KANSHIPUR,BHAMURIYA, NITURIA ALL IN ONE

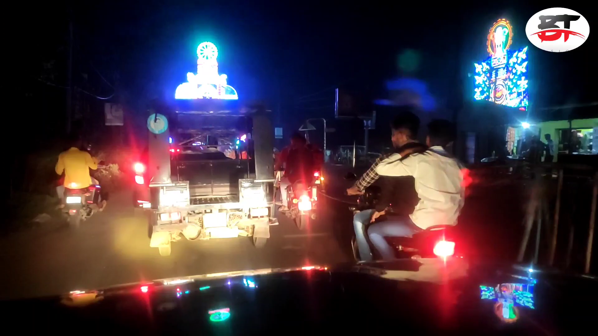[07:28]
गाइस बस पहुँचने वाले हैं बमरिया, थोड़ा ट्रैफिक फंस चुका हूँ।
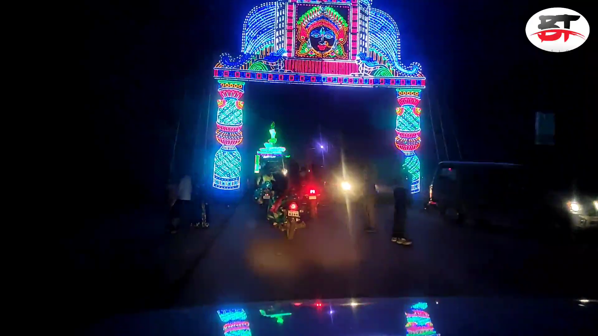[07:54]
ये रहा गाइस बमरिया के मेन गेट,